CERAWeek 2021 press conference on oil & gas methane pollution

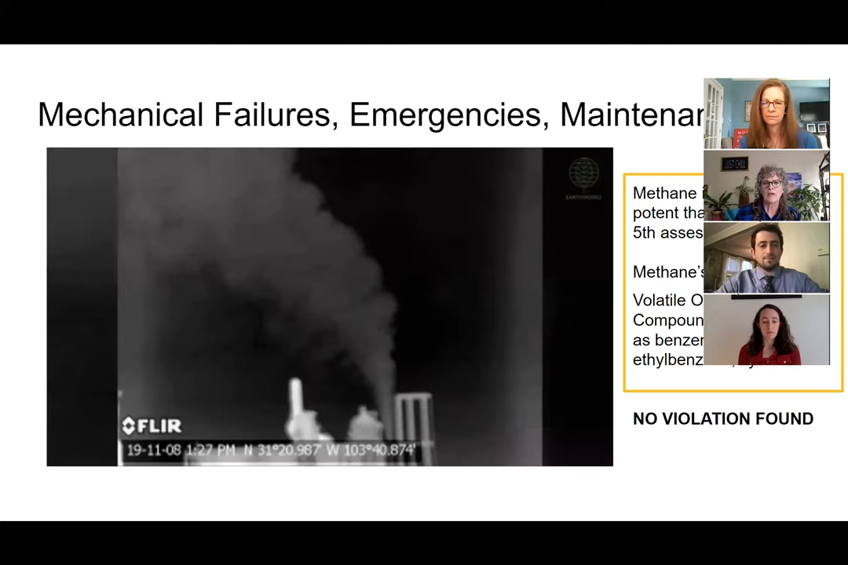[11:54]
If you can imagine this event coming from a compressor that is two stories high and 5-10 compressors on one site,
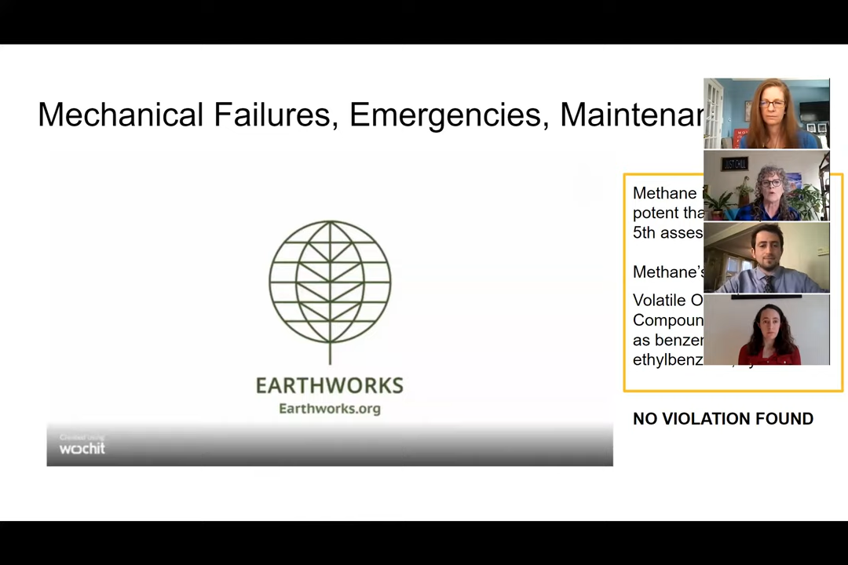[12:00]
it's pretty, that's what happens at a compressor station. Next slide, please.
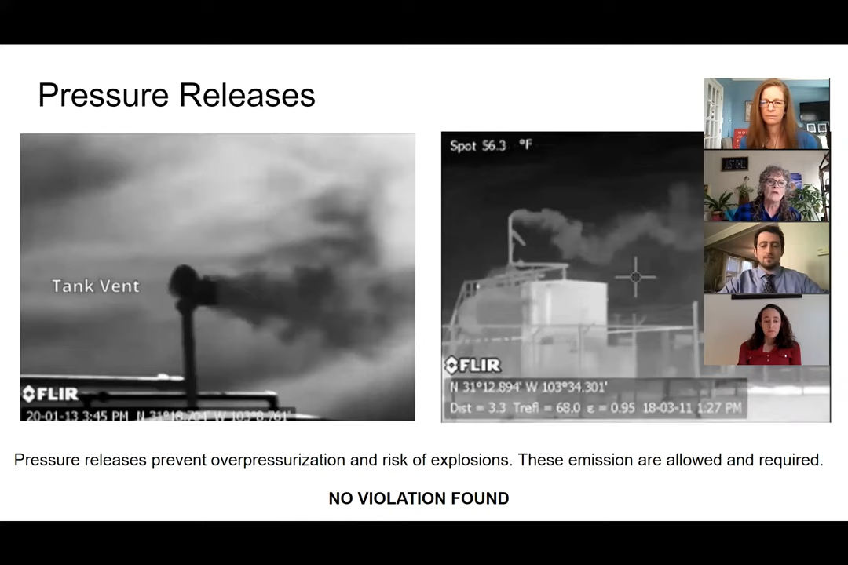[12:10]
On screen: spot 56.3°F
These are pressure releases. Pressure releases are required to keep equipment from blowing up.
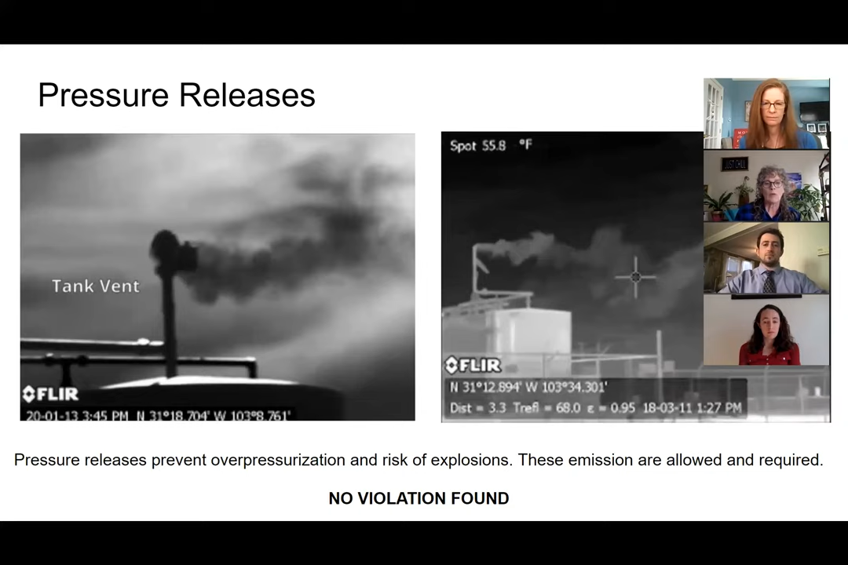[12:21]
On screen: spot 55.8°F
Despite industry promises, currently the technology to prevent pressure releases does not exist. They can use vapor recovery units, but I just showed you what that looks like.